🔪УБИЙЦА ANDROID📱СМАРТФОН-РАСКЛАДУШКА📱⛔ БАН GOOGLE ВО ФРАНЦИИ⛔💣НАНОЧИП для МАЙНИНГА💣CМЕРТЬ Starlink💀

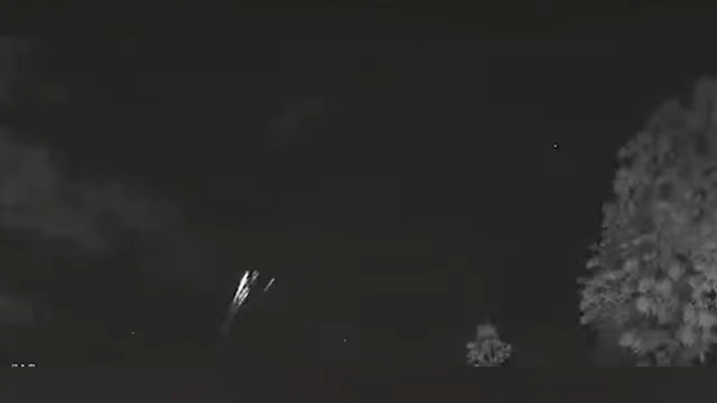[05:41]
засняла камера некоммерческой организации как сообщалось накануне солнечная вспышка привела геомагнитной буре значительно увеличивший плотность земной атмосферы в результате чего до 40 из 49 спутников из новой партии сошли с орбиты часть из них уже начала падать сгорая в атмосфере на трехминутном видео отчетливо различимы
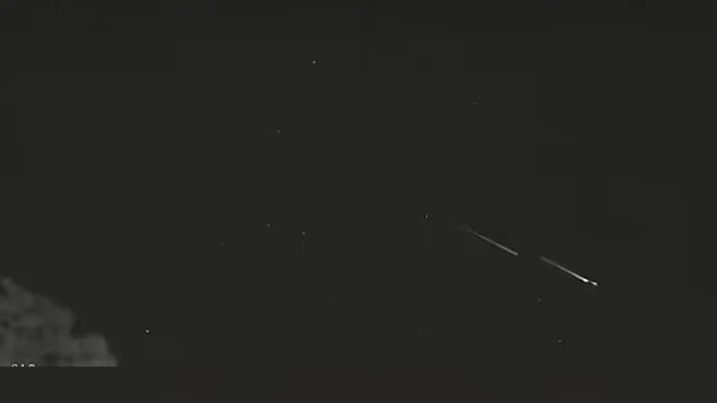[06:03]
объекты сгорающие с разницей в минуту даже природа против спутникового интернета от илона маска а зря